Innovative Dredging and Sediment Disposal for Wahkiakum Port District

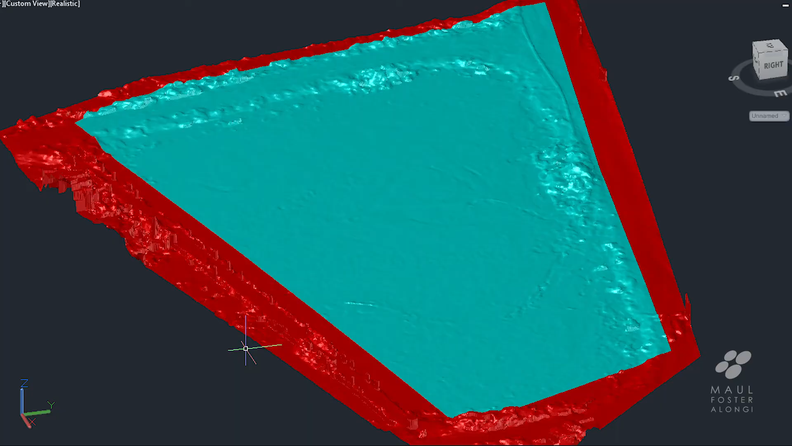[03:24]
We brought this 3D map into Autodesk Civil 3D and compared it with the prior TOPO survey of the bottom of the lagoons.